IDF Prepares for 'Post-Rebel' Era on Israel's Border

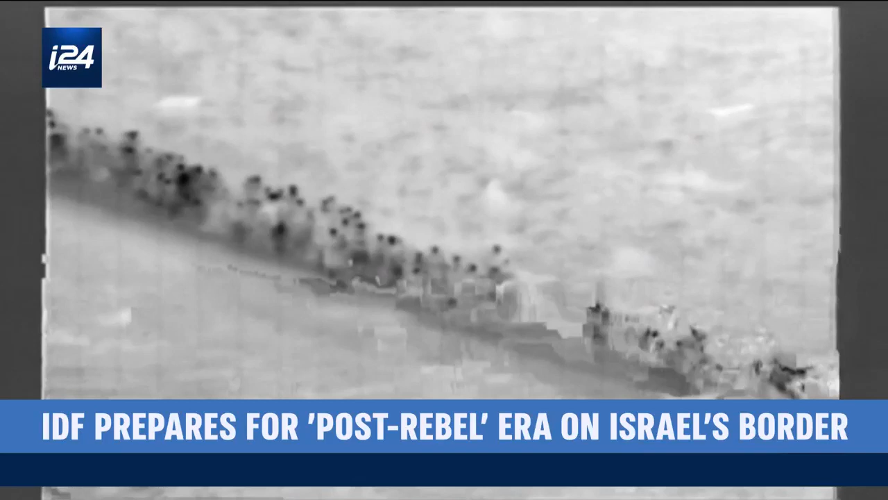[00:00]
A long line of people making their way to the Israeli-Syrian border. The IDF's cameras keep a close watch. Last year, around this time, this was a war zone. We received orders to get ready for the evacuation of the White Helmets out of Syria. Who are they? I never heard of the White Helmets before. We prepared for a complicated and difficult task. It was nerve-wracking. It was nighttime.